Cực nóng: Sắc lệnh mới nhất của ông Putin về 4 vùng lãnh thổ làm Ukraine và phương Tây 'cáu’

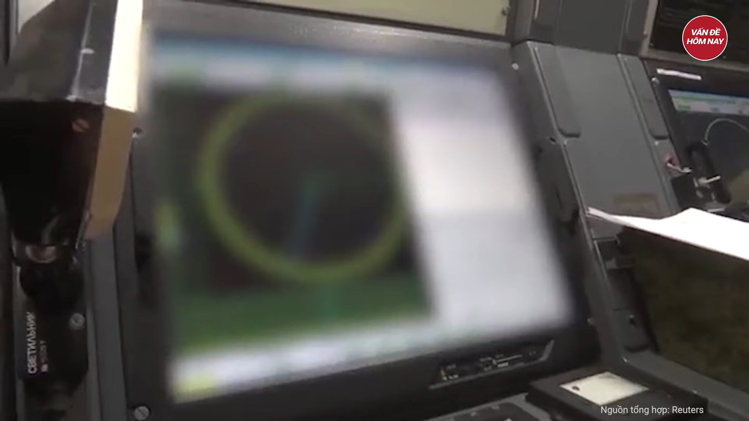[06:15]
có khả năng phát hiện và ngăn chặn UAV theo nhiều cách cùng một lúc. Ông Kustarev cho hay, tính đến yêu cầu cơ bản của các chuyên gia của lực lượng vệ binh quốc gia Nga,
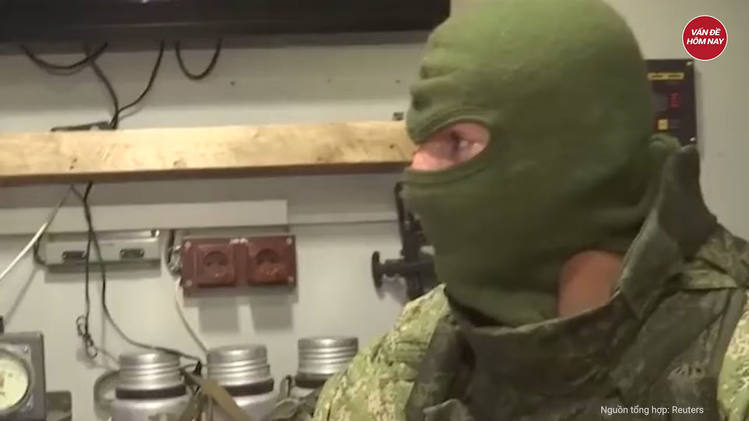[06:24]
Bộ Quốc phòng Nga và các cơ quan của Nga,
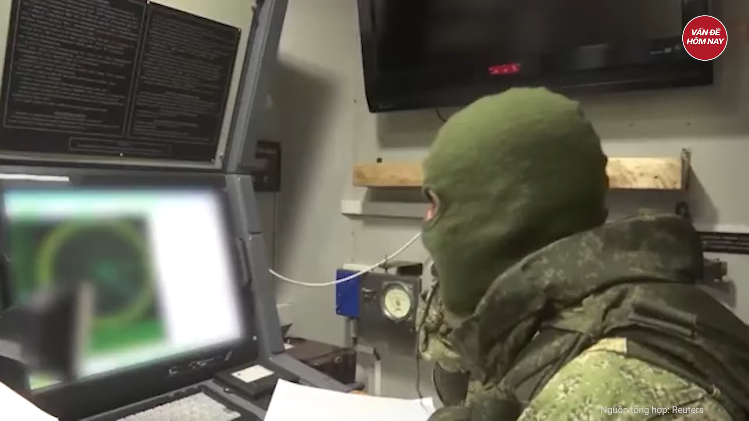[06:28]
chúng tôi đã phát triển hệ thống Stupor dựa trên các hệ thống phát triển cảnh báo bổ sung, chẳng hạn như chạm radar,